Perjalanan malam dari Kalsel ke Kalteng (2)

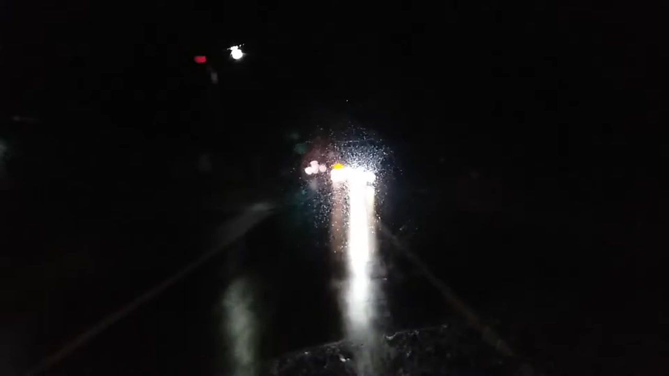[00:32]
masyarakat yang tinggal di kiri kanan jalan. Meskipun sebenarnya awal dari tempat tinggal masyarakat ini juga di pinggir sungai.
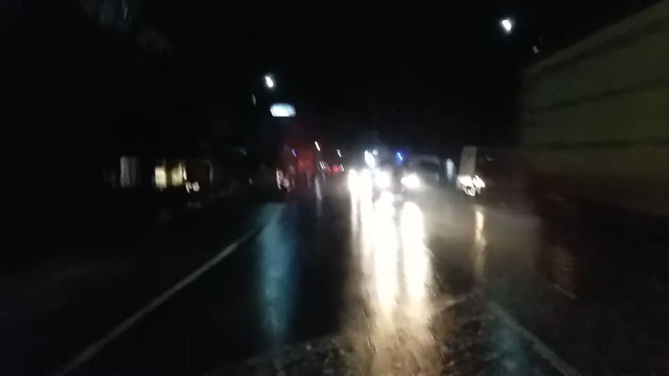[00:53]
Ini kita sudah sampai ke Anjir Pasar. Anjir Pasar Kota.
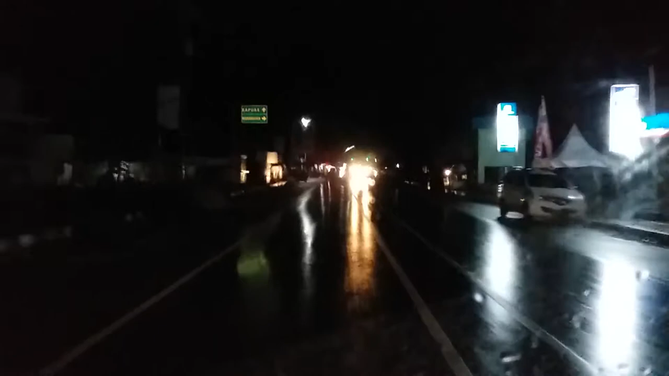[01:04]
Terus Marabahan, kalau kita belok kanan, kalau kita belok kanan ke Marabahan, kalau kita terus kita ke Pakuan. Jadi ke Marabahan ini bisa melalui Anjir Pasar Kota dan juga bisa melalui perempatan tadi.
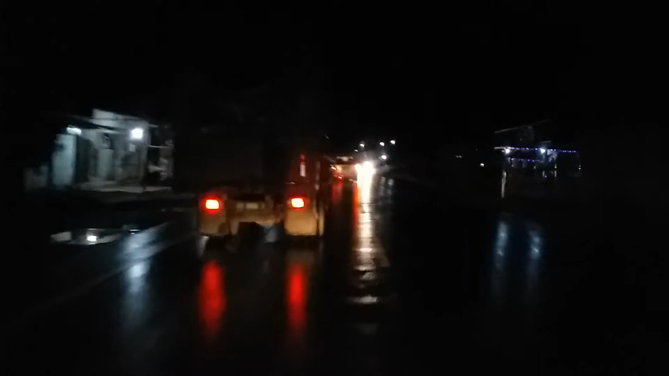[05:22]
lihat banyak sekali kalau malam hari ini truk yang lewat di jalan Trans Kalimantan. Kita sudah sampai ke Anjir Pasar yang berbatasan dengan Anjir Serapat.
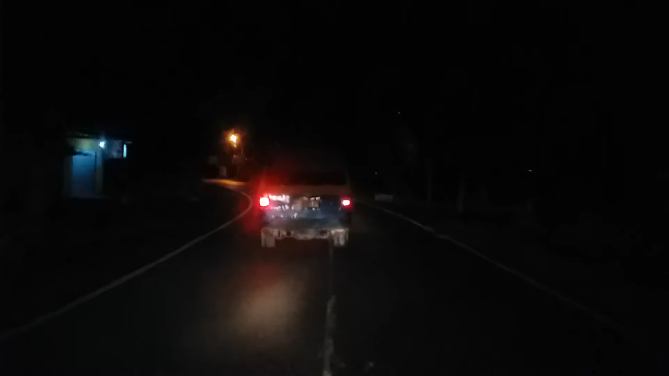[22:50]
Jalan-jalan ini berliku sehingga agak sulit bagi kita untuk menyusul kendaraan di depan.
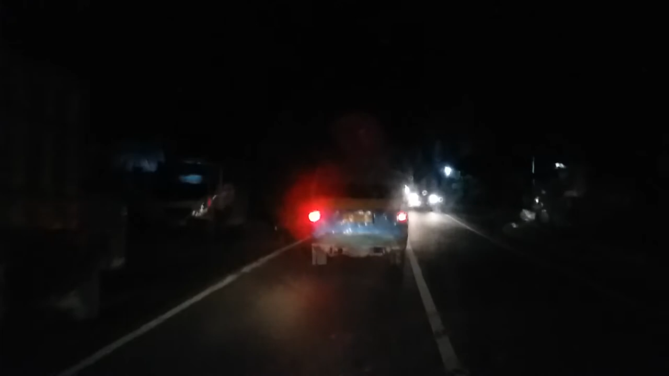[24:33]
Ya, kita bisa menyusul truk yang ada di depan. Kita sudah mulai kosong.